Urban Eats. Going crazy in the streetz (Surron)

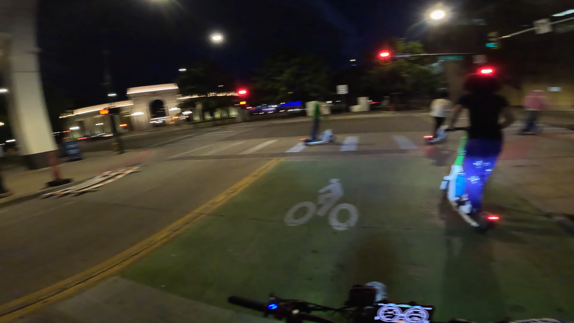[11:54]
See if there's a baseball game or something going on down towards Blake Street.
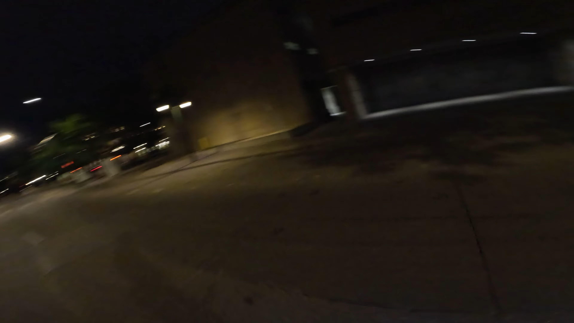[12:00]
It's out where the stadium is.
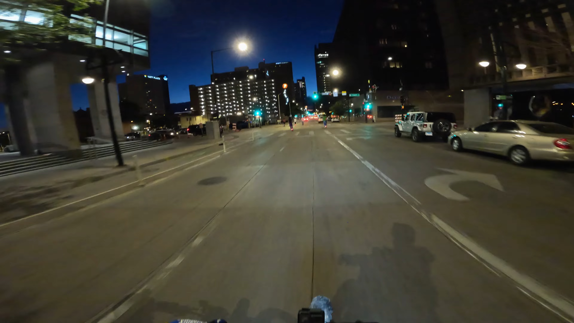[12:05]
Down here by 16th Street Mall, it gets pretty poppin'. They're doing a bunch of construction there, so I'm staying away.
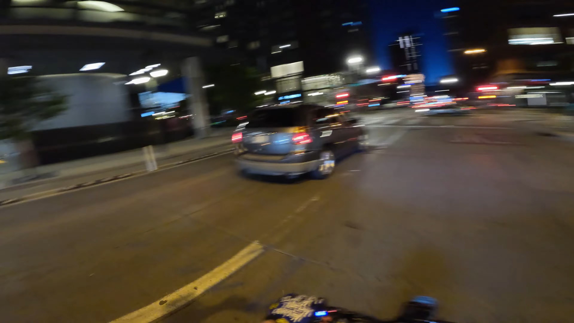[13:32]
The convention center's right over there, so look at this shit. What the fuck?
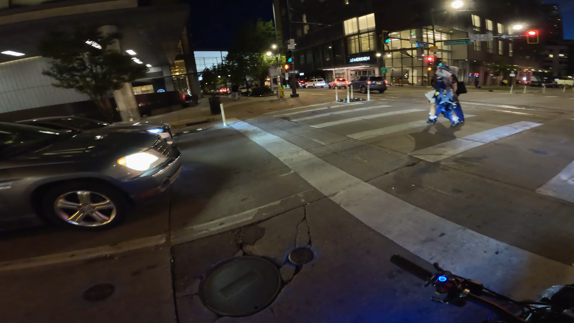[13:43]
Oh, there's some, like, I'm about to go fucking find out.
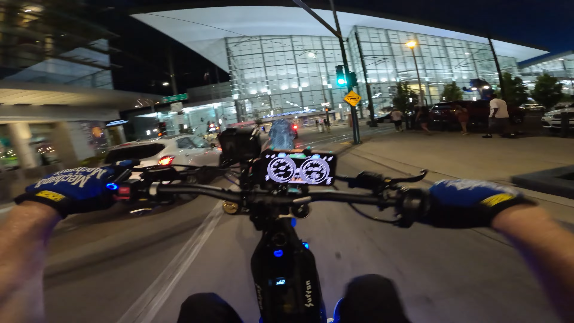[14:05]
Convention center, cops. Oh, they're fucking lined up over there. Let me stay away from that.